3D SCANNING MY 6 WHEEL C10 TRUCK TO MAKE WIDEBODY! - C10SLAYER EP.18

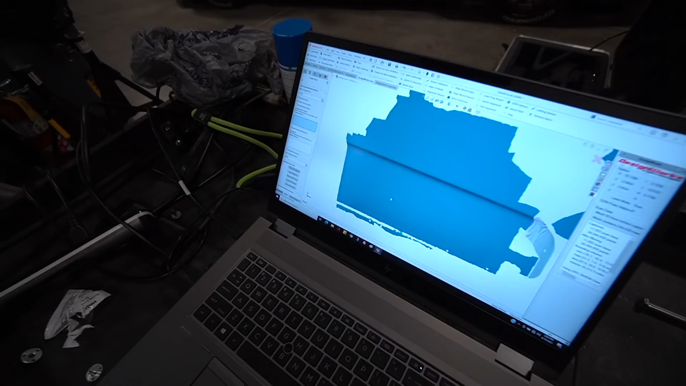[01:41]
so this is all live timing right here huh so you can see he's scanning right here and it's building the mesh
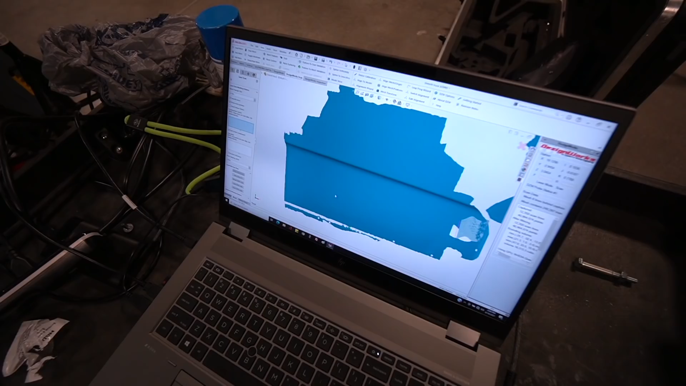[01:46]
and so it does he only have to do one pass or